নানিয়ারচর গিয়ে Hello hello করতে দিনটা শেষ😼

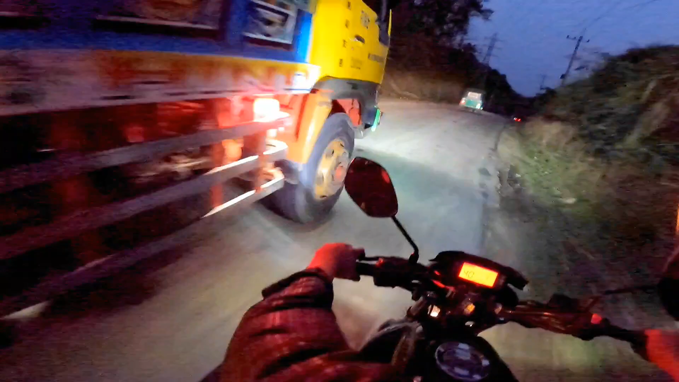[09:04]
তো এখন রাস্তায় প্রচুর পরিমাণে গাড়ি, এমনি রাস্তাগুলো ছোট আর এই বড় বড় ট্রাকগুলো ওভারটেক করতে অনেক কষ্ট হয়ে যায়, অনেক ঝুঁকিপূর্ণ।
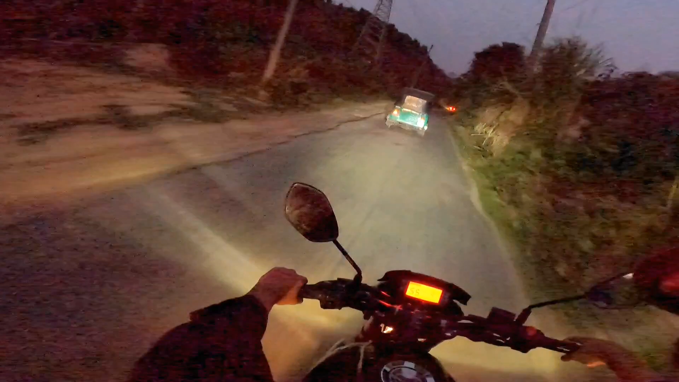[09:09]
ডেলিভারি দেওয়া শেষ করে এখন আমরা নিরাপদে চলে আসলাম পাতা অফিসের এখানে।